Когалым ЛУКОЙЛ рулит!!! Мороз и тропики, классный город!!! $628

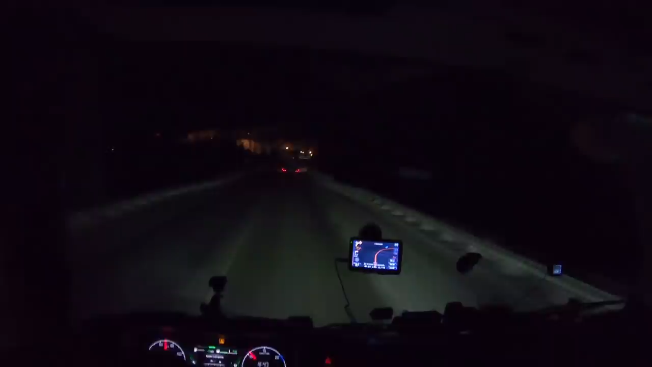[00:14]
Вот мы приехали в какой-то населенный пункт за 86 километров до Когалыма. А, хотя какой-то населенный пункт. Что у нас здесь? Там была Роснефть, здесь... Комсомольскнефть. Вот как. Сургутнефтегаз. Все? Принято. Ну тут что? Тут же нефть кругом, нефтяники.
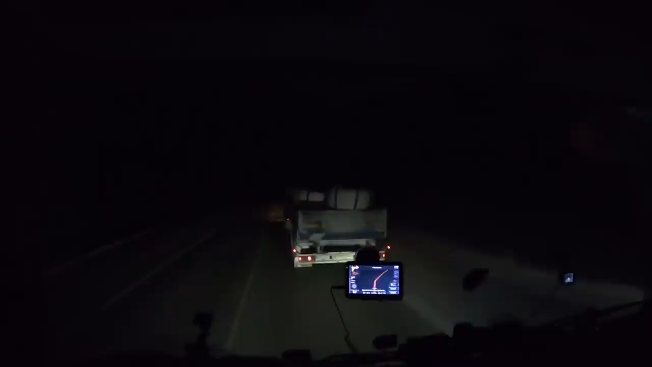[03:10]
Принял, не иду на обгон. Левым показал, что встречка идет. Печка как-то подвывает. Ну, наверное, практически на максимуме работает. Это сверху люк перестал быть.
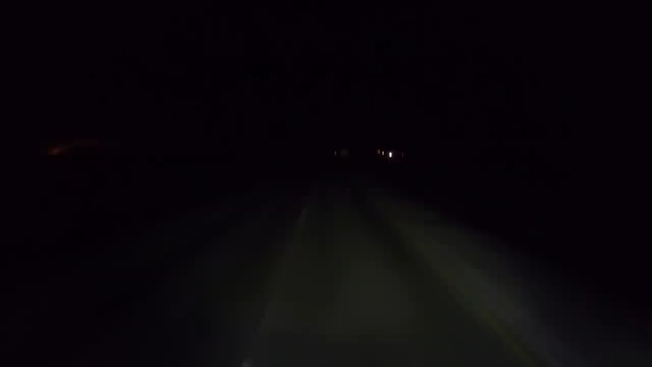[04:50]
И тут километров за 35-37 до Когалыма. Раз почему-то дорога кончилась. Сейчас она почему-то опять началась. Последний я тут что-то как-то больше сороковника и не разгонишься. Все по ямкам, каким-то. Бугры какие-то, а тут что? Что-то строится.
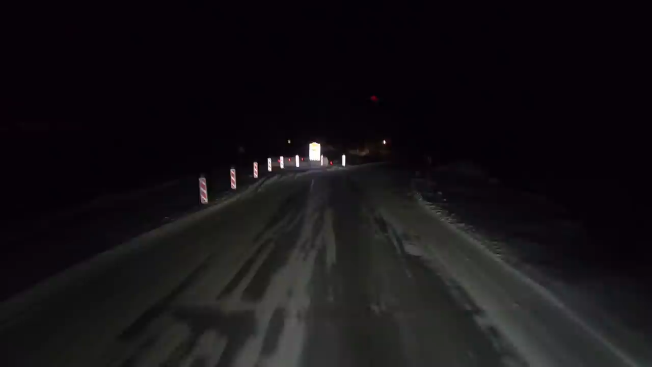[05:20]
Километров. Все, ну сейчас тут пост нерабочий, ДПС. Мы здесь должны еще с одним нашим подписчиком встретиться, с Алексеем. А мы и завтра у нас встречи запланированы.
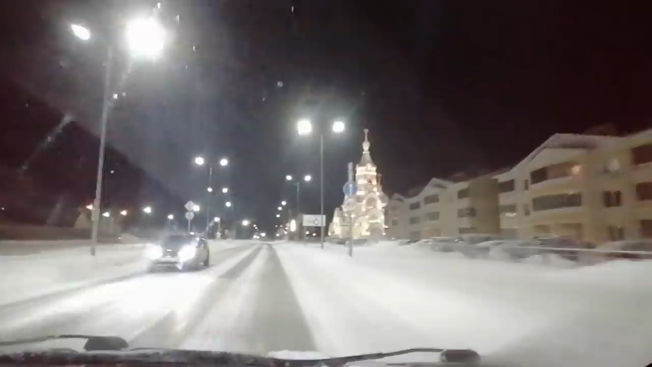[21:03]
Как называется? Так, храм Святой Татьяны. Смотрите, какая прелесть, а.
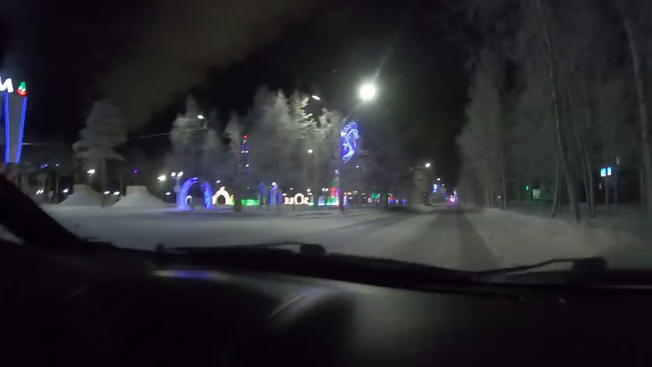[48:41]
Все со льда сделаны, скульптуры? Да. Шикардос. Просто. Красиво.
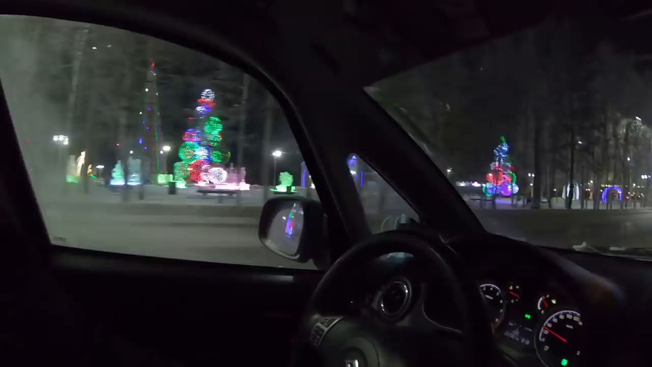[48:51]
Офигеть. Все так подсвечено. Не, красиво. Вот вообще, я, честно сказать, вот только, ну, без обид. Вот, ну, как Голым. Ну, приедешь какой-нибудь такой. Такой забитый городок какой-нибудь здесь. А здесь, ну, вот, сразу как бы мысль ассоциируется такая, что приедешь, ну, такое будет. Не то, не сё. А здесь вообще... Вот это светится филиал Малого театра Московского. О как.
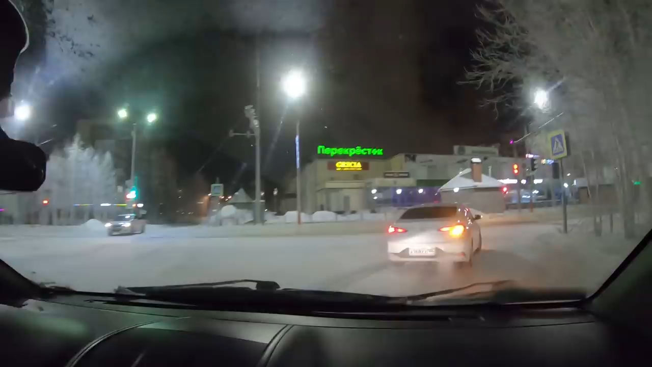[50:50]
Покатушки по ночному Когалыму. У вас даже деревья подсвечивать не надо, они все такие белые-белые. Такие вот, как аллейка такая получается, красивая. У нас такого не увидишь, редко. Вообще зимы нету, в Беларуси нет. Перекресток, 40. Уже не помню, когда зима была последний раз нормальная.
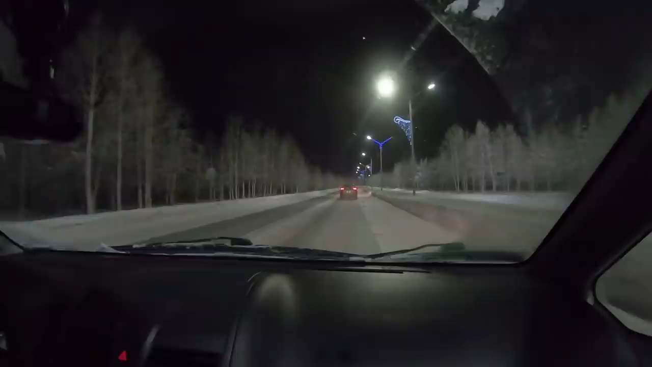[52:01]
Ну да. Объездная дорога называемая. Вот это, да? Ну вот сейчас мы проедем, будет холдинг именно. Западная Сибирь, центральная, и Рябиновый бульвар, так называемый. Потому что кроме Рябины там ничего больше не принялось. Да? Да. Тоже своеобразно. Сажали голубые ели, но голубая ель, она минус 20, и все. И все, да?